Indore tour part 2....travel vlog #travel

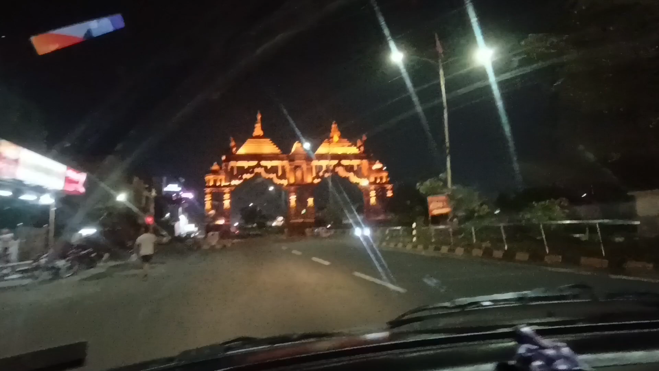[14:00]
आणि त्यानंतर आम्ही निघालो इंदोरवरून वरनं उज्जैनसाठी.
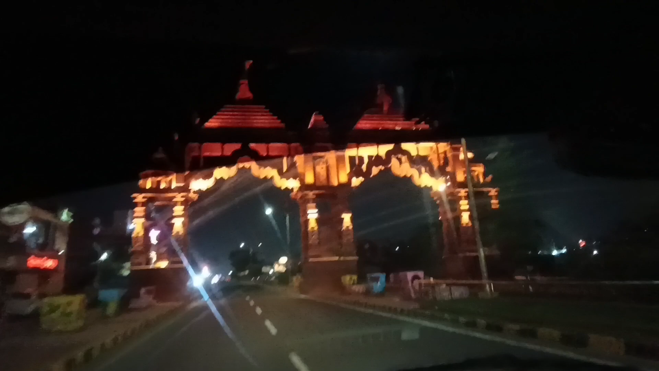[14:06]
तर आमचा परत उज्जैनला रिटर्न प्रवास सुरू झाला.
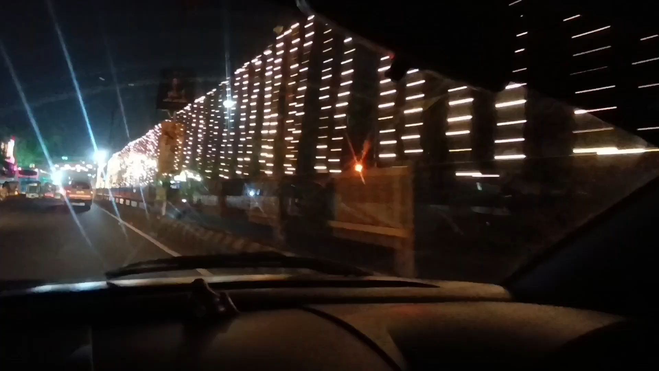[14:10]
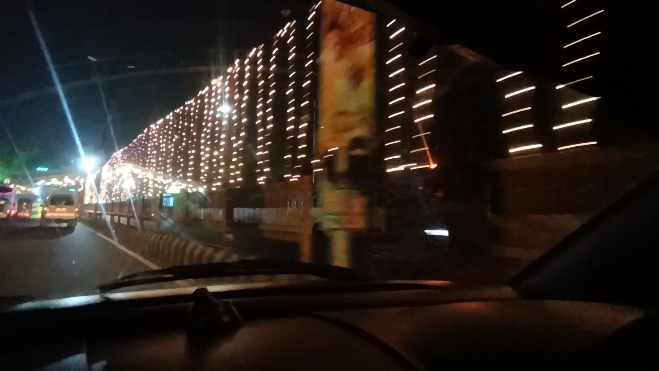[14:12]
तर लाईट्स तुम्ही बघू शकता उज्जैन सिटी नवरात्रीमध्ये एकदम दिवाळीचा फील येत होता एवढं लाईट्स तिथे लावलेले रोडने.
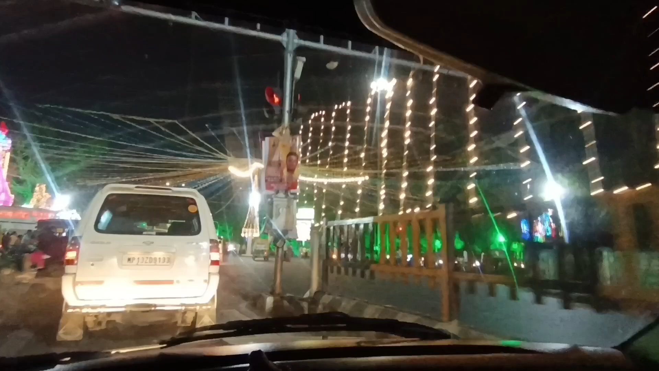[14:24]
तर मेन चौकामध्ये तर पूर्ण लाईट्स प्रत्येक चौकामध्ये लाईटिंग लावलेली होती. आणि थोड्या थोड्या डिस्टन्सनंतर देवी मातेचं दर्शनसुद्धा होत होतं.